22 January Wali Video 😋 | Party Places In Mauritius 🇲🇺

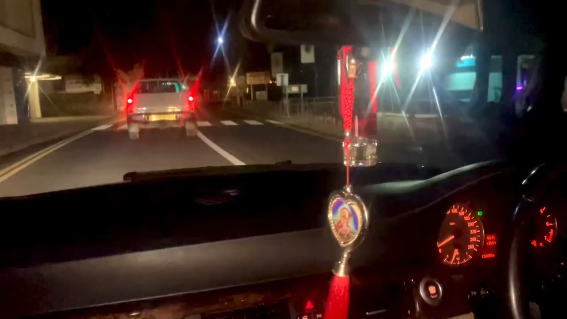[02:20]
तो फिर मेरी एक मैनेजर है मेरे साथ एंड ये है दोस्तों ग्रैंड बे जिसकी मैंने वीडियो पहले बनाई थी ना ग्रैंड बे.
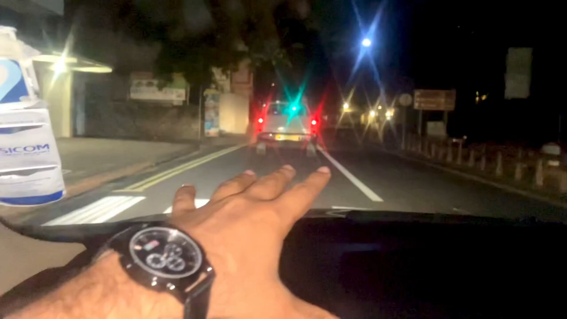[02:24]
ये बोरिंग लग रहा था दिन में बट रात के टाइम यहाँ पे रौनक होती है.